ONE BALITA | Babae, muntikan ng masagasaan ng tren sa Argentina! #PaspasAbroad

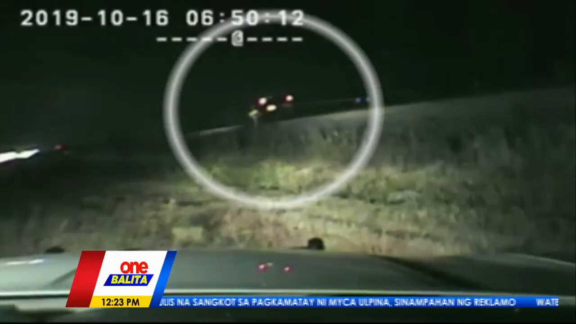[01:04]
Napansin ang polis na may lalaking walang malay sa loob ng sasakyan.